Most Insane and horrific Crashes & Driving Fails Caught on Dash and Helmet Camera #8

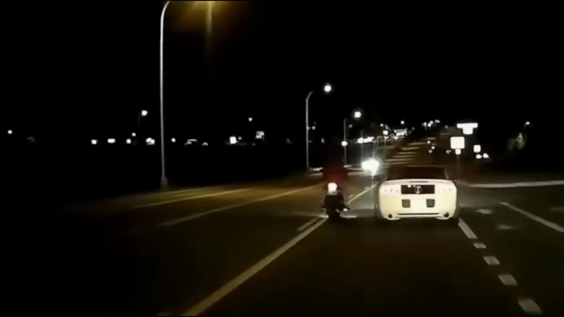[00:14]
you're doing there? You cut me up earlier on. Here, take this. Oof.